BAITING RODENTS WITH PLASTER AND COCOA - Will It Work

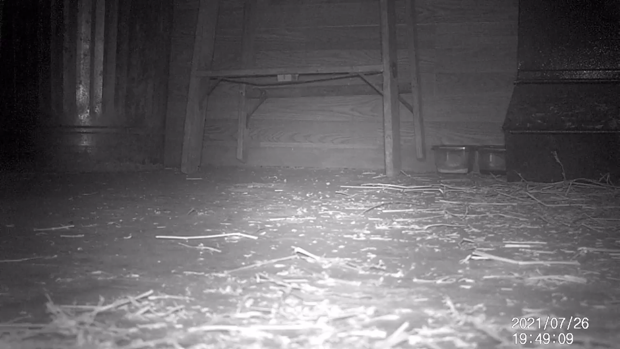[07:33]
Replay, four images. Ooh, yep, we got rodents. I'm going to play this through. Oh, yep, there's a little rodent going over towards the... Yep, it's a mouse, not a rat. It's a mouse.